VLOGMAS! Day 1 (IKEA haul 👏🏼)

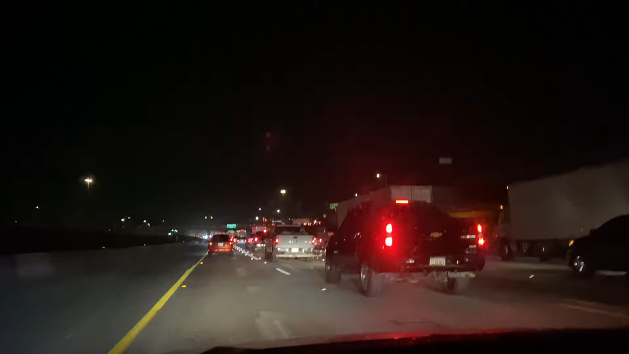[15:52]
Hubo un accidente, ¿verdad, mami? Sí. Vimos un accidente y pues... Cuidado, manejen con cuidado. Ahorita estoy enseñándoles, pero no estoy enfocada en la cámara, estoy enfocada en la carretera. Pero siempre traigan como una... algo que les detenga la cámara para que no tengan que usar las manos. Y bueno, nos vemos en casa.